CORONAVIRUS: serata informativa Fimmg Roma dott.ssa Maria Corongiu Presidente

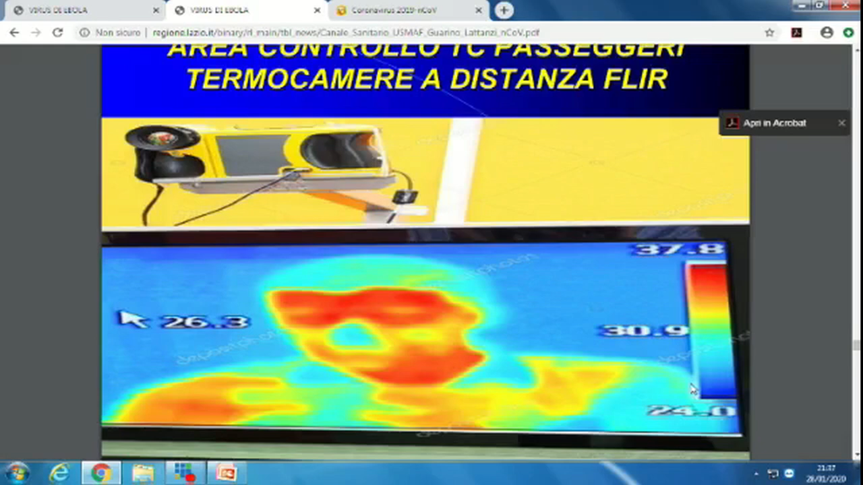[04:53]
qui c'è l'indicatore della febbre, se uno ha la febbre lo si individua immediatamente con questo sistema.